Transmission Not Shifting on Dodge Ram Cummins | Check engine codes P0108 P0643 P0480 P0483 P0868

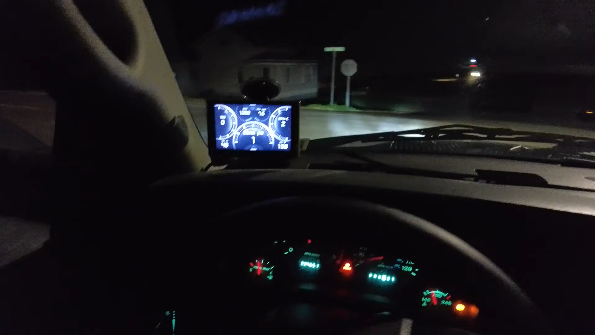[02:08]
Still got the check engine light, that will probably need to be erased or it will clear on its own over time,